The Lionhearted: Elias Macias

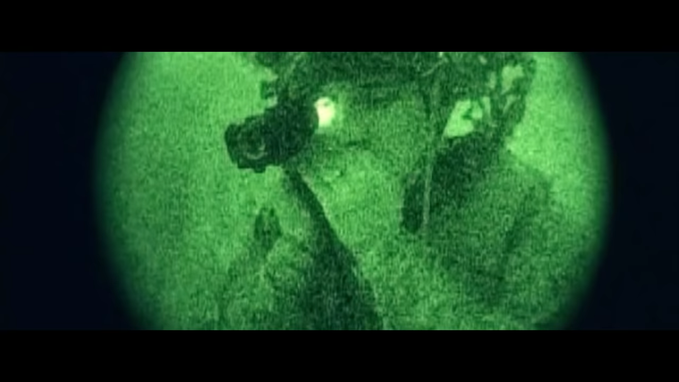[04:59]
It's completely dark. We have our night vision goggles. We can't see nothing.
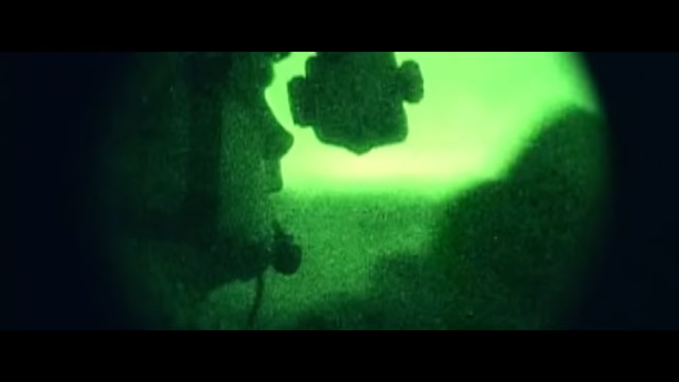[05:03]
It's probably 3 o'clock in the morning.
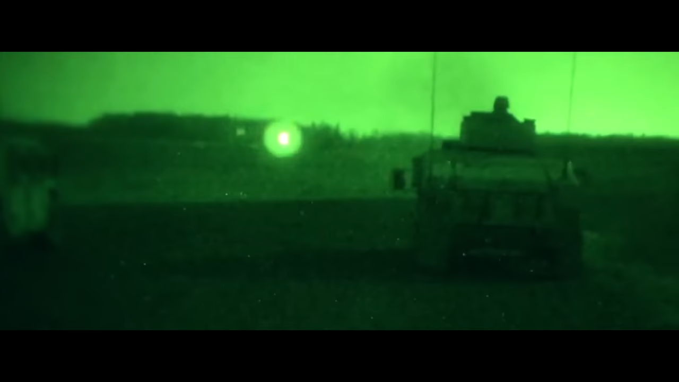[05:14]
And I see just tracers flying past my head. I can hear them dinging off the front panel, just hitting everything.